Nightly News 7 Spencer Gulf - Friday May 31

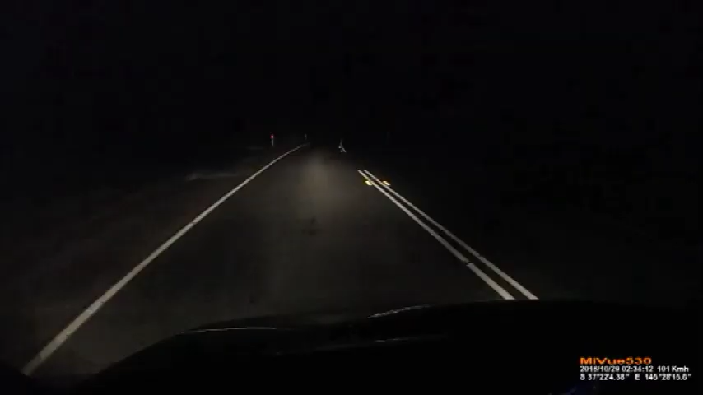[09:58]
Travelling at night along an outback road, then this. Whoa!
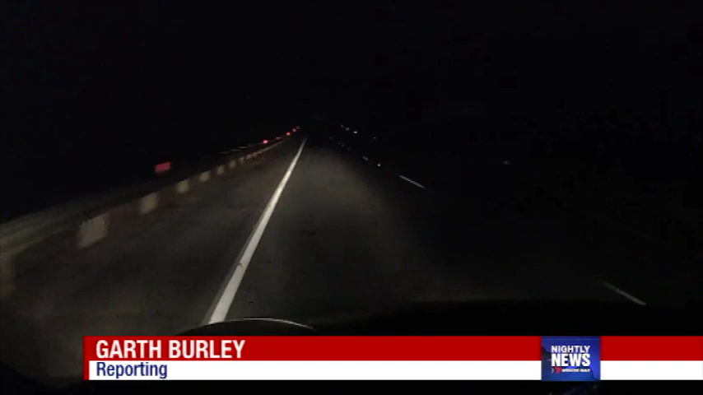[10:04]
A close call with a kangaroo.